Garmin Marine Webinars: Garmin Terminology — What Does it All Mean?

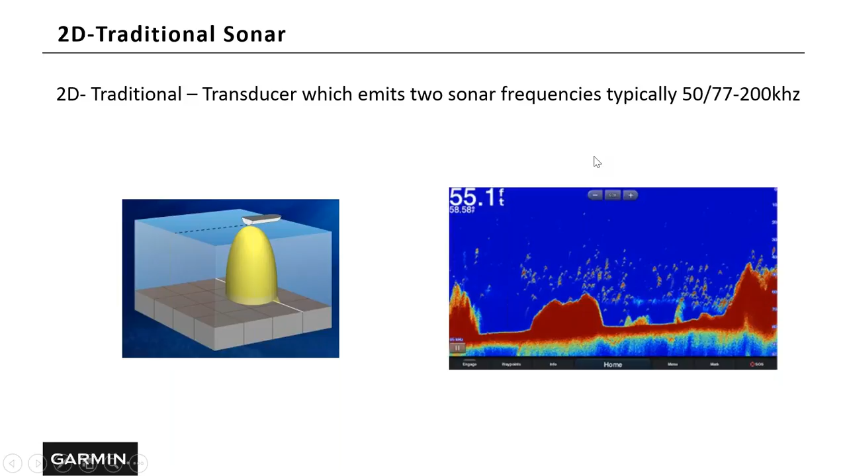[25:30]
On screen: depth 55.1 ft
Normally, these transducers emit two sonar cones, typically a 50 frequency, and either a 77 or 200. Okay? That's 2D traditional sonar. When we're talking about CHIRP 2D traditional sonar, again, you're getting the same image back. But, CHIRP stands for compressed high-intensity radiated pulse. This sonar emits a continuous sweep of frequencies. So, depending whether you have a high CHIRP, medium CHIRP, or low CHIRP, you're putting anywhere between 40 and 100 frequencies in the water every second. So, you're going to get better returns,
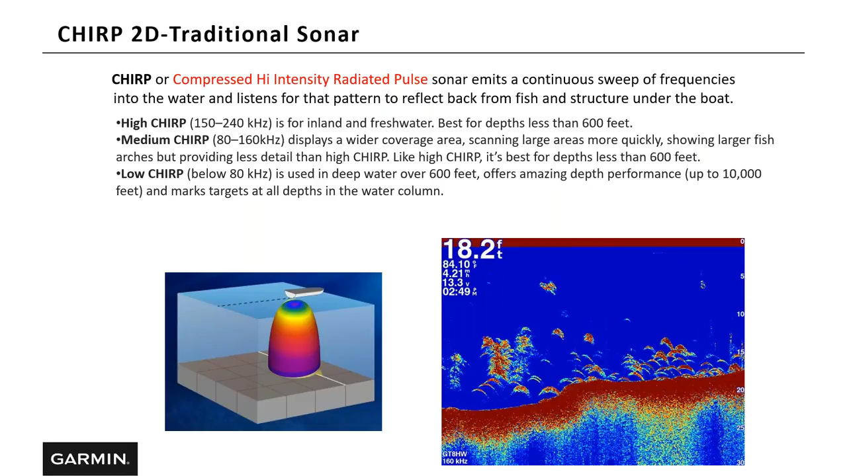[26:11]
On screen: depth 18.2 ft
better image, and better target separation. So, a much better picture with using a CHIRP transducer, 2D traditional sonar, versus just a regular 2D traditional sonar. So, let's talk about Clearview.
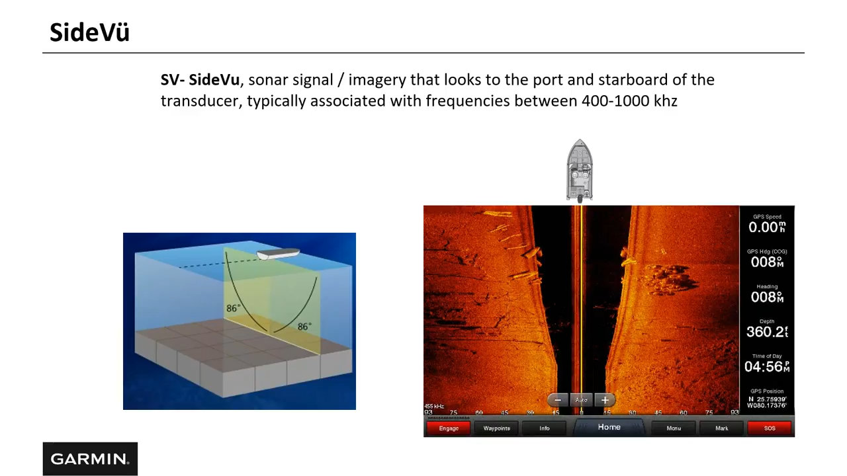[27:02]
So, you can see up to 200 feet on either side of the boat. This is a great way to find targets and structure that you may not ever see with 2D traditional or down view. UHD. UHD stands for ultra high definition, and this is usually associated with our transducers, such as a GT54 and GT56.
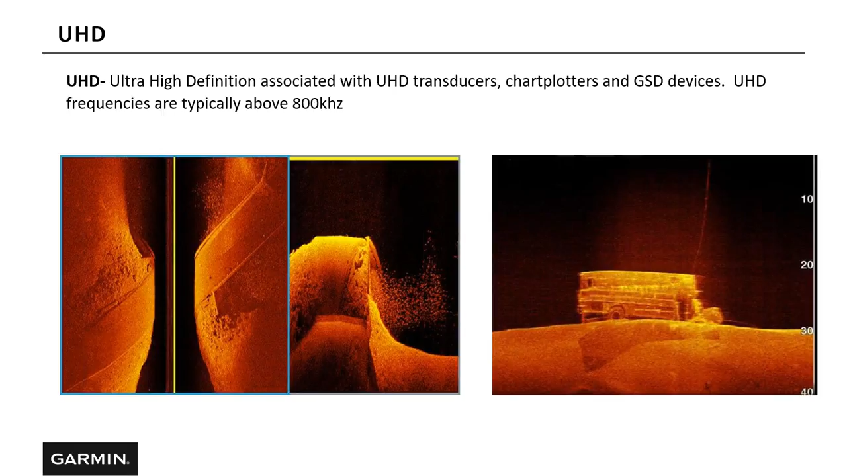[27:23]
So, this is going to give you that great image quality. The UHD provides the highest image quality that we offer. Sonar A-Scope.
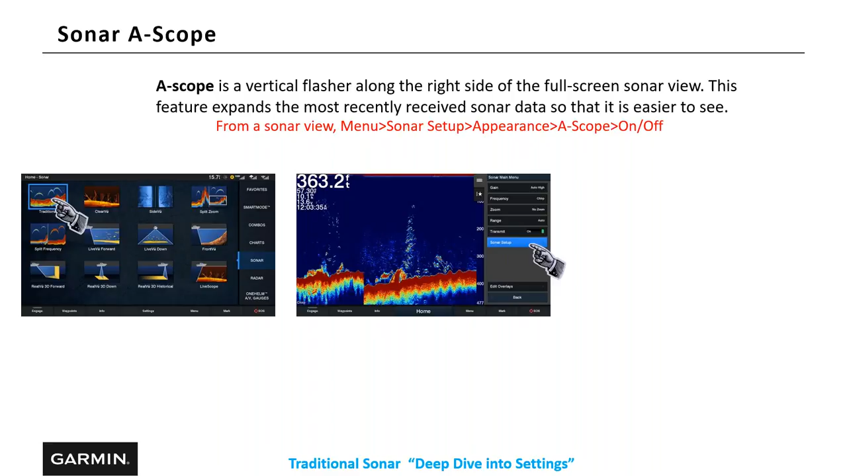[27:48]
On screen: depth 363.2 ft
select Sonar Setup, Appearance, A-Scope. So, what you see is this box will appear on the right side of your screen. So, what this is showing you is what's directly up under the transducer, the center line of that transducer. So, if you're looking, if you're fishing on the bottom and for like grouper and snapper, where it's very important you be over that structure, when you see that structure ping in this box, it'll only be in this box just a couple of seconds, you are directly on top of that structure.
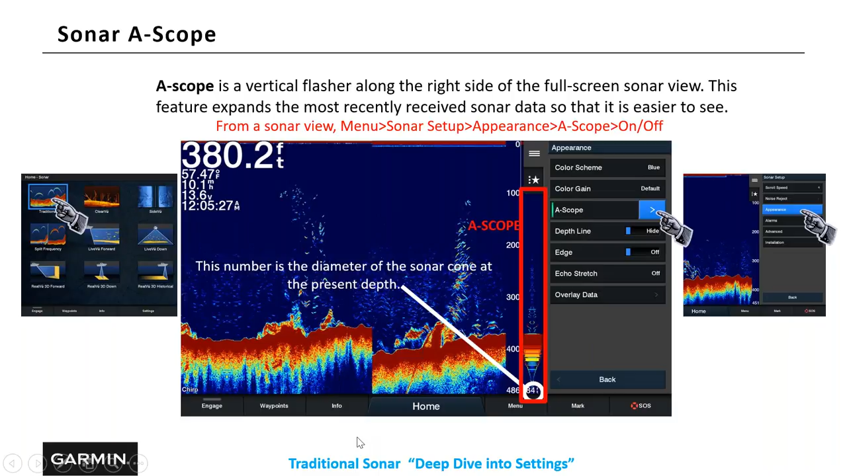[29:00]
On screen: depth 380.2 ft
and we have one called Deep Dive into Settings. And this takes into account, that's, this actually goes over our traditional Sonar and our Sonar setup. So, please go to our Garmin YouTube page and look up Deep Dive into Settings. GSD Black Box Sonar.
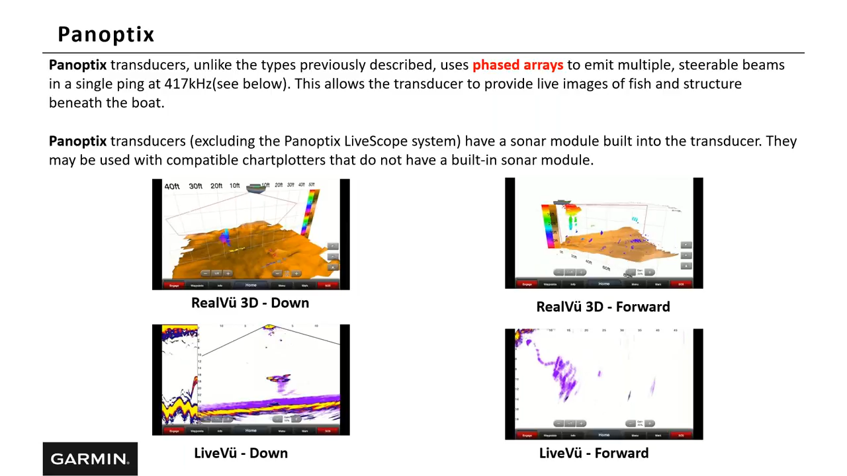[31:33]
So, again, this is our original Panoptix. All the technology is built into the transducer and that will plug into the network port on the back of the unit. You will not need a black box. Live scope, which I'm sure most of you have heard about, that is our live scanning sonar, which has a higher resolution and a higher frequency. So, instead of like the original Panoptix using 417 kilohertz, this uses 530 through 1100. So, this is shooting all these frequencies out at one time, which gives you that almost ultrasound picture of what's below the boat and what's in front of the boat.
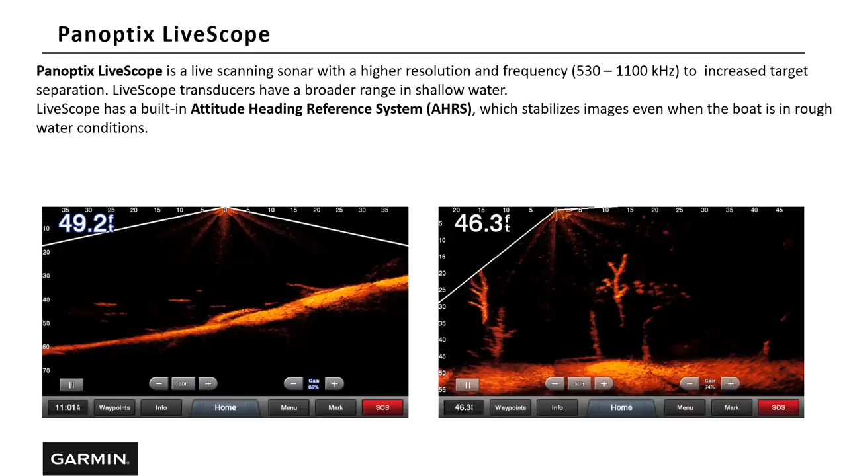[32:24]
So, LiveScope also has a AHAR system built in, which helps stabilizes the image on the screen in rough water conditions. Let's take a quick look at transducers and transducer terminology.
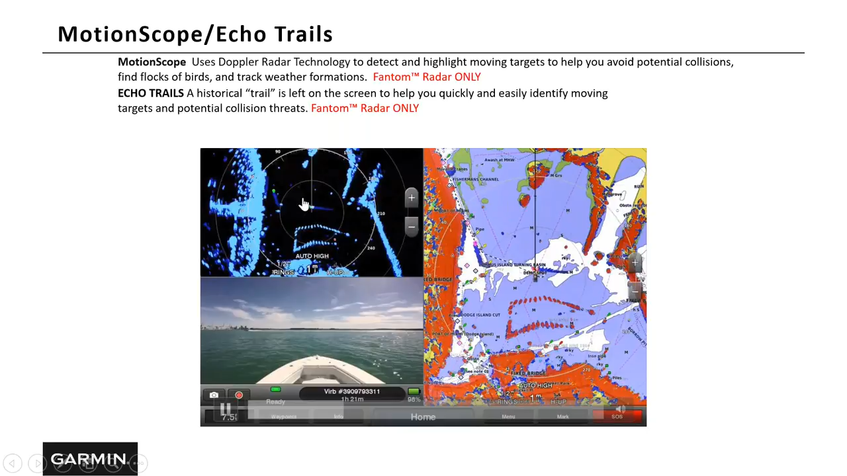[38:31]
So, you can see as this boat is coming towards us, it's red on the screen. As soon as that boat gets in front of us, it turns green. So, now we know it's moving away from us. This is great for that first-time boat owner. You know, if you're traveling up the intercoastal and you have four red targets, you can see, hey, I've got those red targets. They're coming towards me. Let's look at echo trails. Echo trails, once turned on, leaves a trail behind the boat. So, we can see which way those boats are moving. So, here I've got a boat coming towards us with echo trails on, a boat going away from us with echo trails on, and a boat way out, maybe jet ski out here to the side,